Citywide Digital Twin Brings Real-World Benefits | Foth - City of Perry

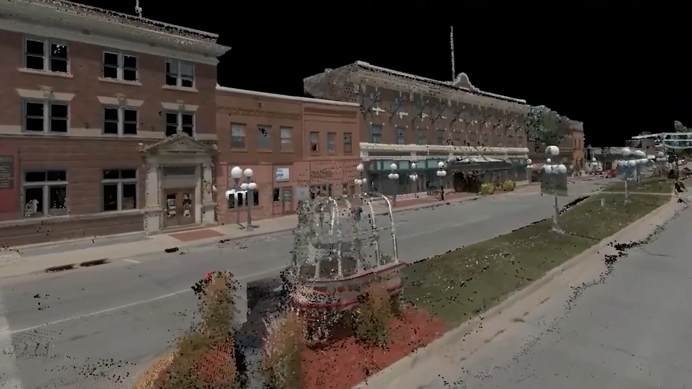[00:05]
We scanned with the mobile LiDAR scanner over 70 miles with the roadways.